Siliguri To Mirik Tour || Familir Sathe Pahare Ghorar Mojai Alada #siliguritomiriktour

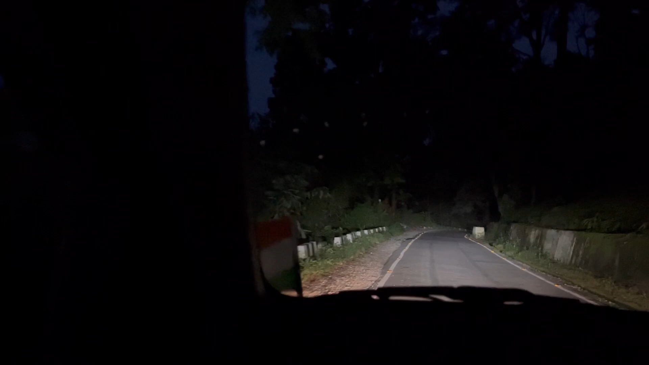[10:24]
আমাদের বাড়ি যেতে যেতে মোটামুটি সন্ধ্যা নেমেই গেল। সন্ধ্যা নেমে গেলে এই অন্ধকারটা না পাহাড়ের রাস্তায় না ভালো লাগে না, মানে একটু বলতে পারেন একটু ভয় ভয়ই লাগে আমার।